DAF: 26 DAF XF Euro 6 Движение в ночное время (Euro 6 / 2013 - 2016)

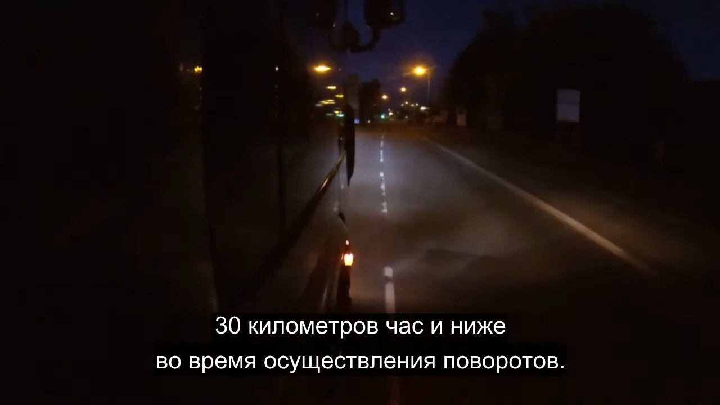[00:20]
an hour or less when turning these will come on and these are situated in the fog light.